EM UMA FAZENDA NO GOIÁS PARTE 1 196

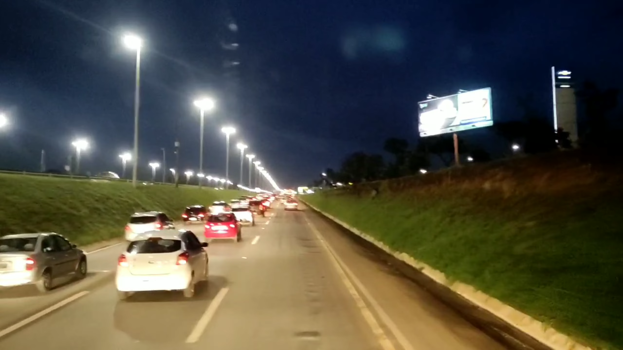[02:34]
Isso, vamos seguir, né? Vamos seguir. Tá tudo se concretizando, todos os planos se concretizando. Tá, galera do canal Na Estrada com Bambam. Tô com a voz devagar, né? Tô cansado, dia todo assim, esperando, agoniado pra descarregar. Pensa numa falta de ar. Falta de ar, pra quem não sabe, é quando o cara tá agoniado, assim, não tem ar que chega. Tipo assim, fica esperando, querendo uma vez e vamos chegar e fazer.
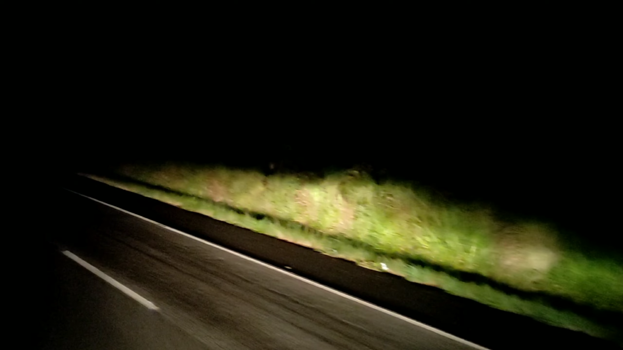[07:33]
Deixa eu mostrar pra vocês aqui o retorno. Fazer o carregamento na hora certa, né? Dá pra ir, vamos embora. Que vem no carrinho lá, vem vindo longe. Agora eu me mantenho bem à esquerda, ó, que é a pista do retorno mesmo, essa aqui, ó. Viu? E o carrinho vai nos passar pela direita. Vocês querem ver? Pra quem não sabe, é claro, né?
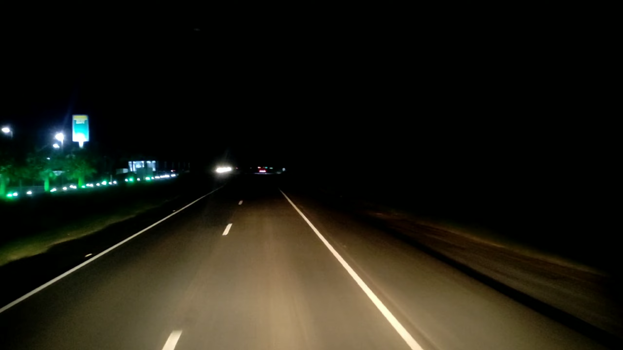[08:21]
Onde vamos fazer o carregamento. Ali é a GO 118. É, isso é GO, aqui ainda é DF, né? Mas depois mais embaixo ela vira coisa divisa do DF, do Distrito Federal. Ela vira GO 118. Essa DF é a rodovia distrital, né?
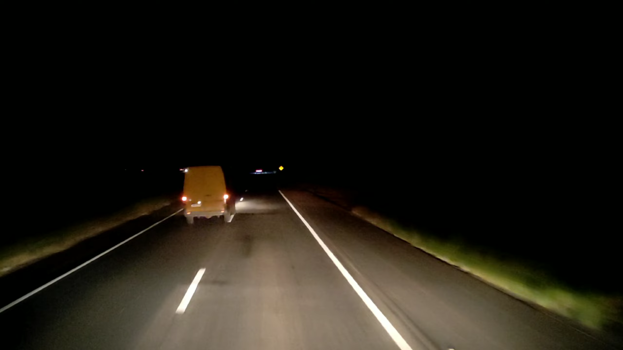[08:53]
Vamos ver se consigo mostrar pra vocês até o acesso aí. Mais um minutinho. Tem o posto que é bem do ladinho do acesso. Ah, esse posto aí não tem como deixar de dormir aí, né? Pátio bom, banheiro bom, banheiro no 0800. Tudo como manda o figurino, tudo iluminado. Ah, daí é brincadeira, né? Fiz aquele jantarzinho ali ontem, bacana, né? É bem diferente.
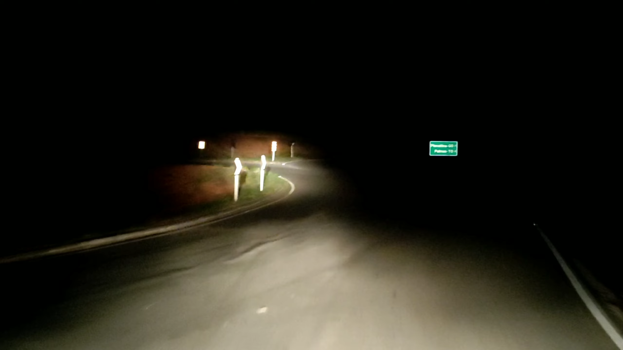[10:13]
Se eu não me engano, esse Vale do Amanhecer é um centro de reabilitação de pessoas dependentes químicas, né? Dependentes químicos. Eu não quero estar falando bobagem, tá? Acho. Olha a placa. Planaltina, Goiás, Palmas, Tocantins. Viu? Então é isso aí.
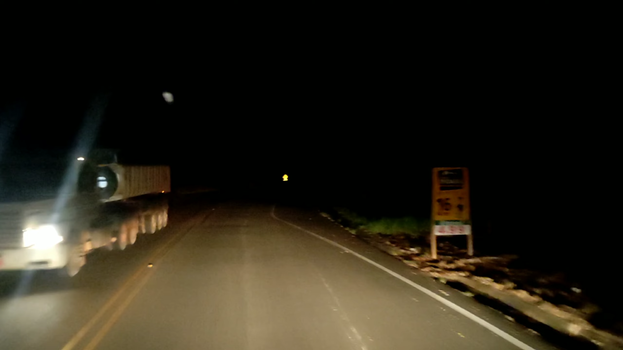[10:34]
Agora é só seguir por aqui afora, São Gabriel do Goiás. E vamos lá fazer o carregamento.